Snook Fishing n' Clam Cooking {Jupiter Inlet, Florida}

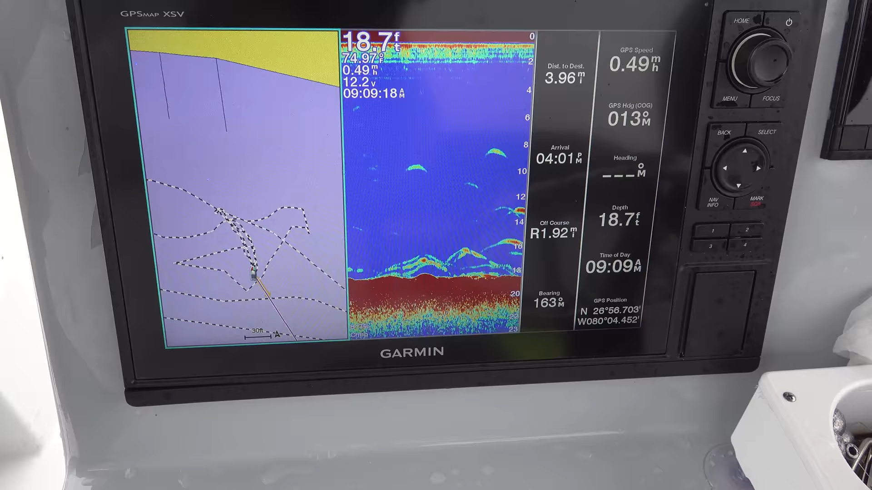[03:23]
So there's a deep little pocket right here. It's sort of shallow. We're sitting in like 15 feet of water, but it drops off in a little pocket right there.